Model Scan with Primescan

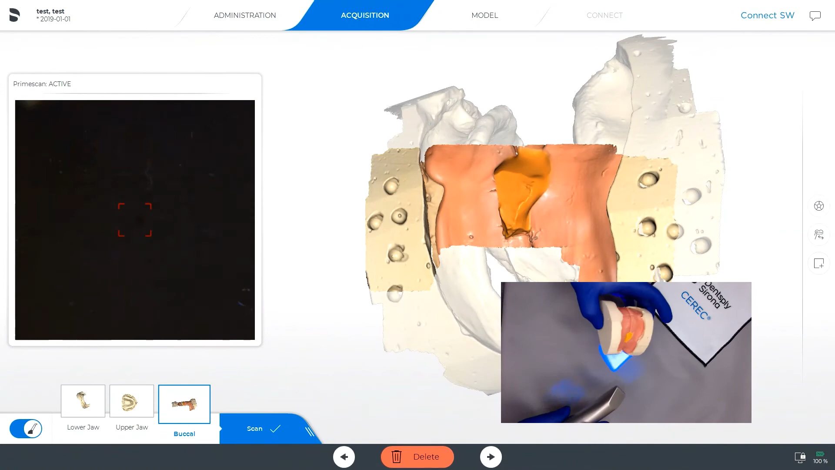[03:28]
Again, this just gives more detail to the system in order to stitch. So you will notice at this point we did get a green check mark on the left side of the patient's arch.